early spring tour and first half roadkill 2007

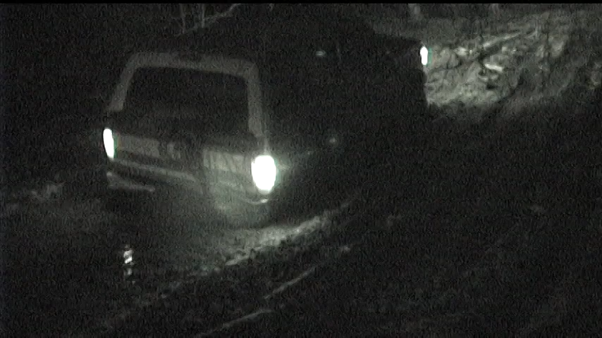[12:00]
You can try that. It's not actually as deep as I thought it was, but that's up to you. Oh. Ooh. Performance exhaust. This guy's sound that he wants, huh? Yep. Sweet.
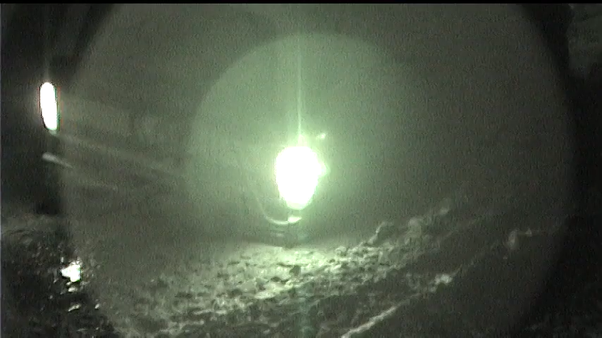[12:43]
Oh! Goes good that way. Ooh.